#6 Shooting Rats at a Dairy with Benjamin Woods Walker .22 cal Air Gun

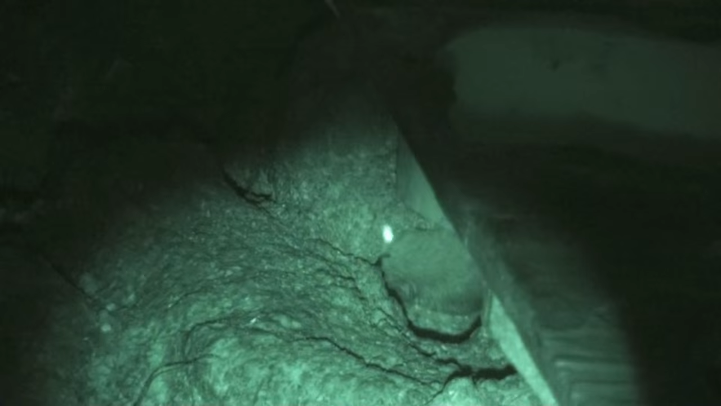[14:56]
In the calf pen area, the rats have made a subterranean
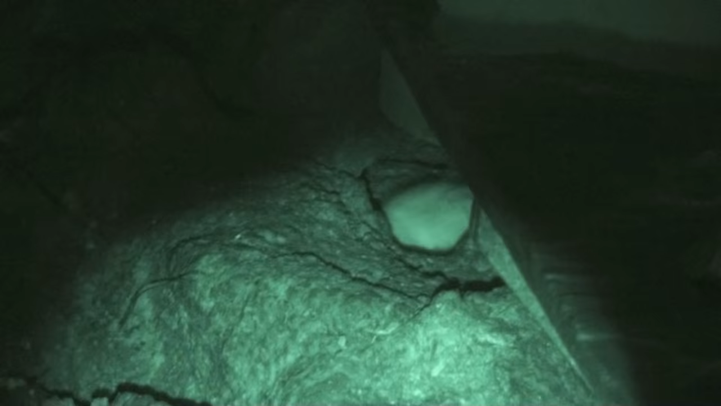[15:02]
complex that you can see down into as I have here. And take shots and then you can see, you've seen other, just watch my other videos.
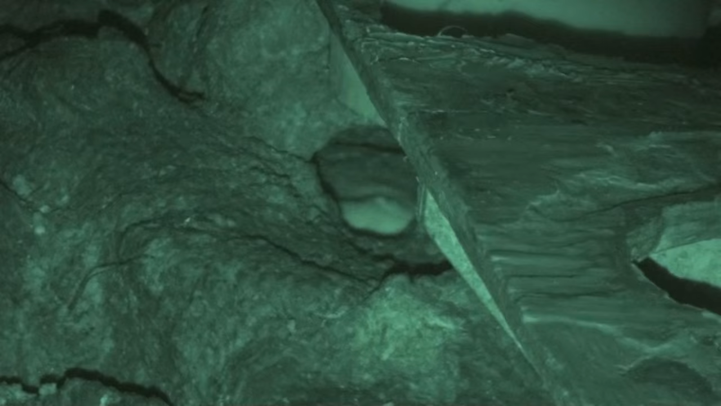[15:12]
You've seen similar situations where the rats are crashing about underneath.
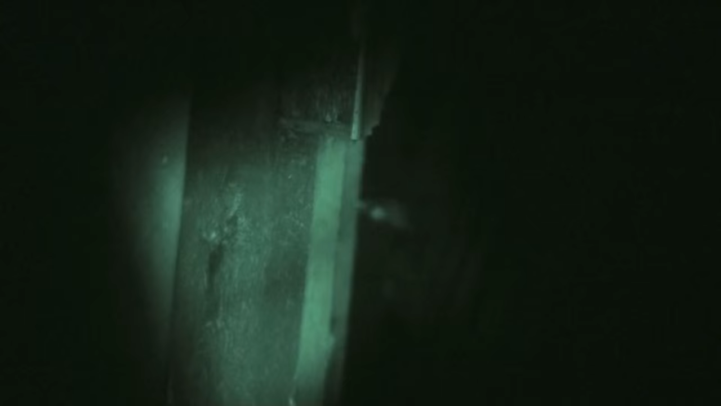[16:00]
I've moved from the main barn down to the peed bunker about a quarter of a mile away.
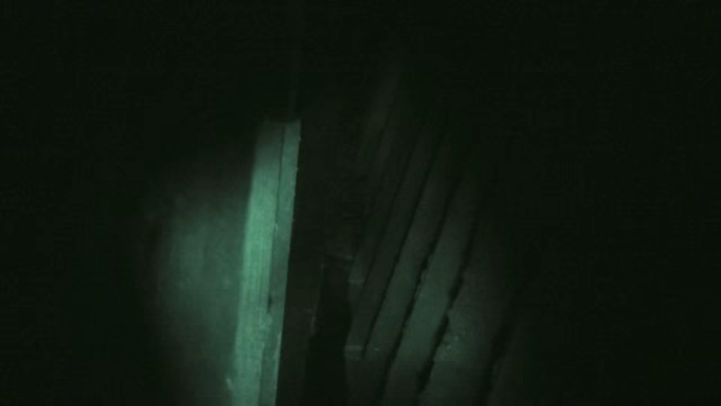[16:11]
The bunker is filled with chopped corn and covered with plastic and weighted down with old tires. There's also a green storage bin
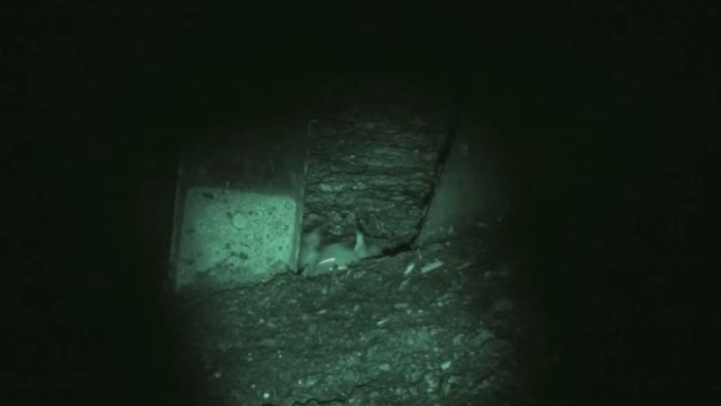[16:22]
immediately to the left in this picture and it's a perfect place for rats to live,
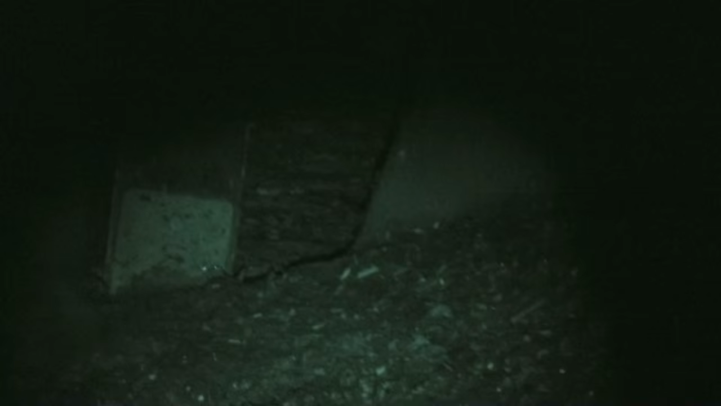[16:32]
although they are a bit more vulnerable to predators. I've seen owls hunting them there during the morning and evening hours,